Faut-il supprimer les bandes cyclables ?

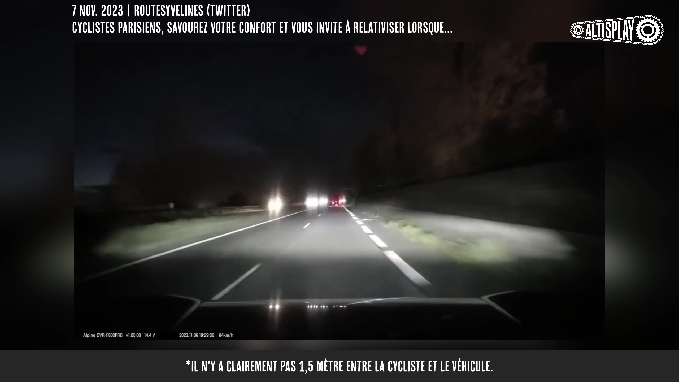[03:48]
Comme dans ce cas où l'automobiliste va passer à plus de 80 kmh à côté du cycliste sans se décaler,